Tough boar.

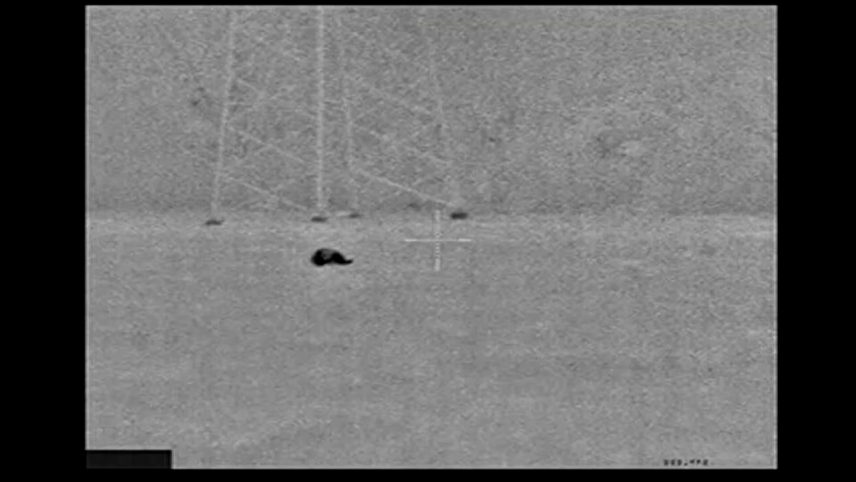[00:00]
In this video we have three shooters on one lone boar. Two are using W1000 thermal scopes. One's using a green kill light.
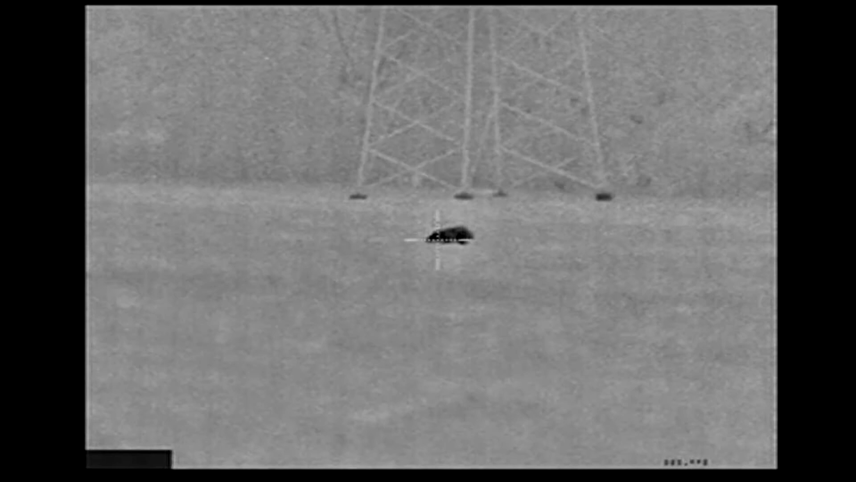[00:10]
There's a 308 SCAR with a W1000. My 6.8 with a W1000.
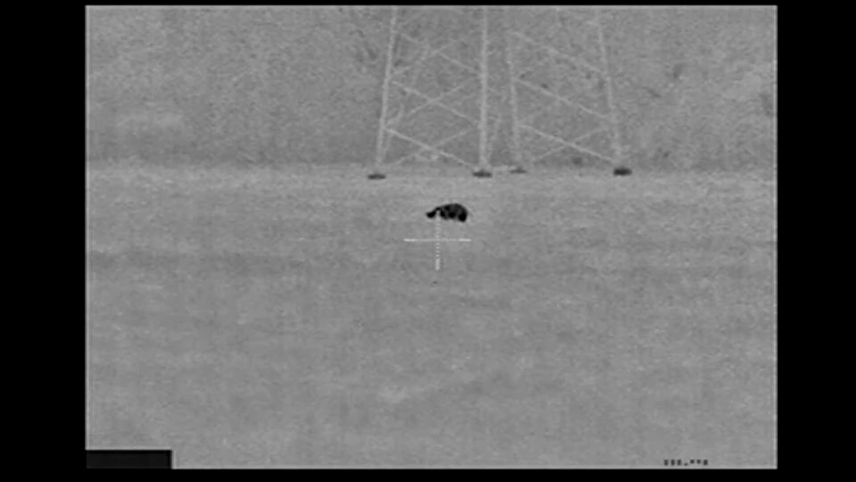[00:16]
The blackout has a green kill light.
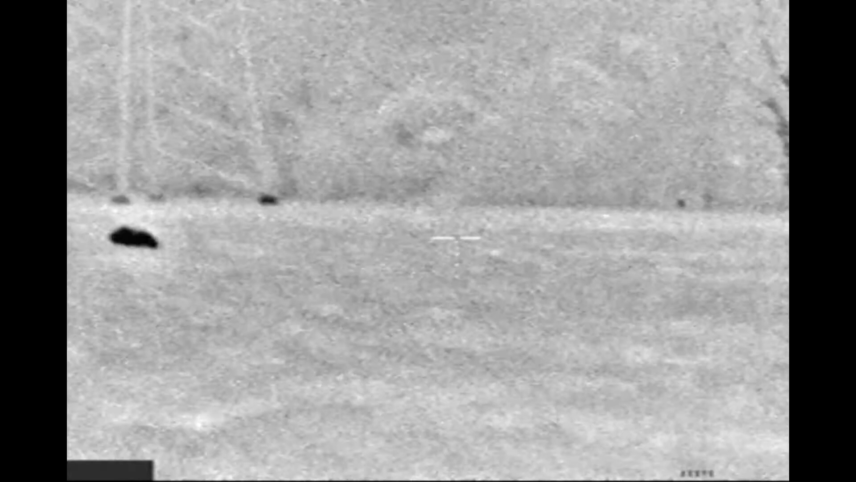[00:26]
I'm using the 120 grain SST. You notice the video switched.
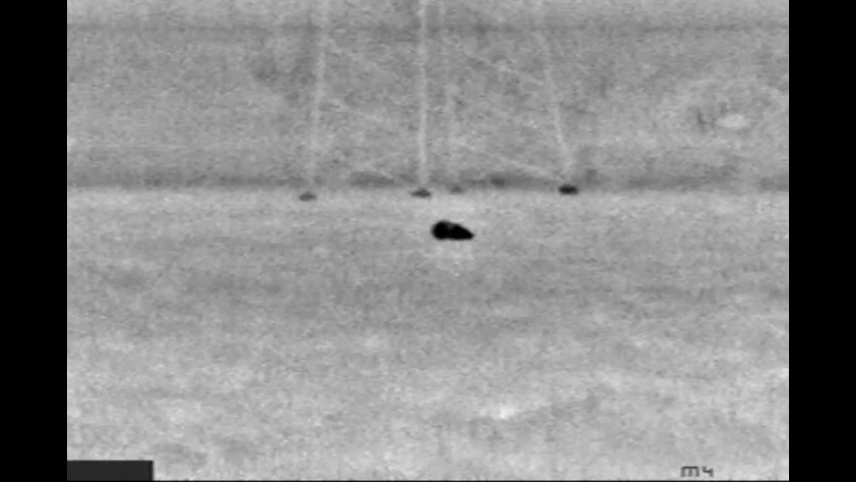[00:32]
I turned off my recorder on accident thinking I was turning it on. And so the rest of the video will be from the 308 shooter. The 300 blackout shooter had a malfunction so he did not fire.
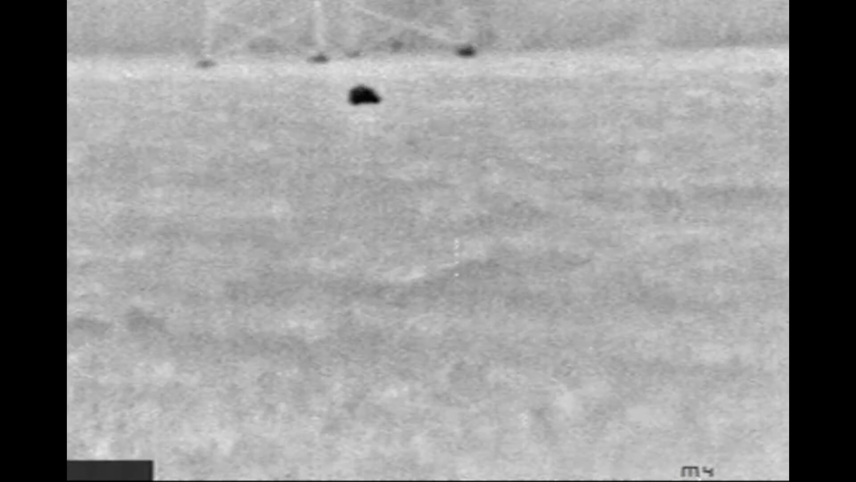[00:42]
But I hit the hog in the neck or the shoulder. The 308 shooter as you'll see it's almost dead center gut shot.
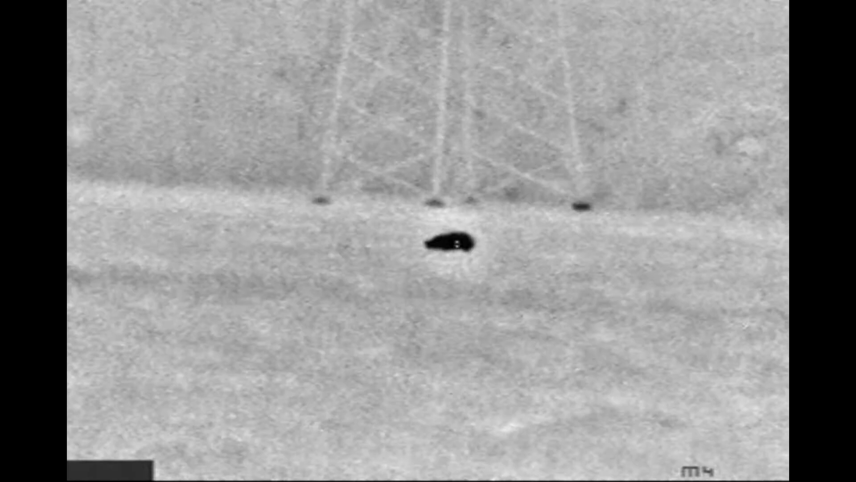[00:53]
The blackout shooter turns on the green kill light.
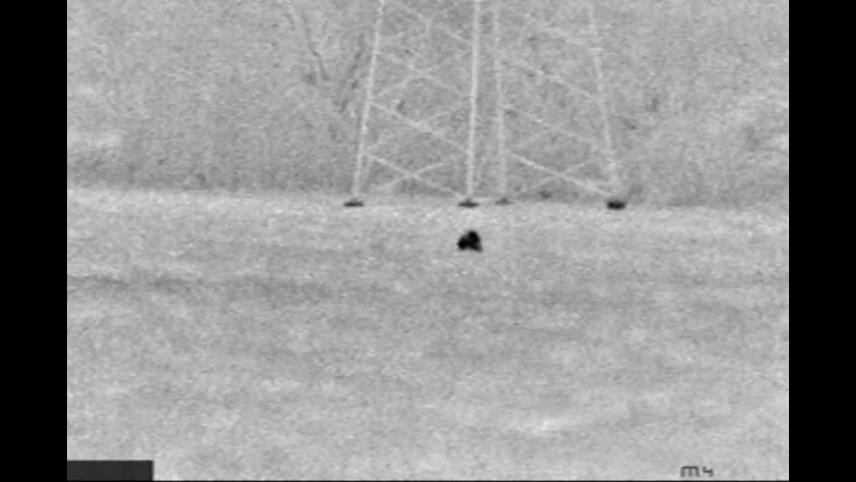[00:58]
You'll see here that he almost instantly alerts. You can shoot whenever. This hog is about 100 yards. No no here turn your light on and figure out if you. It is directly right in front of that thing. He just raised the trailer. He's looking up and stepping in.